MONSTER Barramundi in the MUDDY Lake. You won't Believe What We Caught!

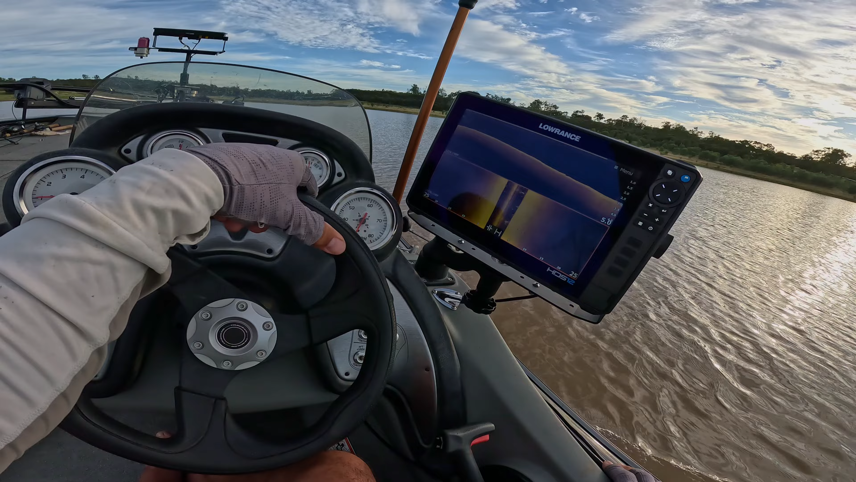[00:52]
They have been avoiding me all morning so far, but as you can see, it is void of fish and also not a lot of bait.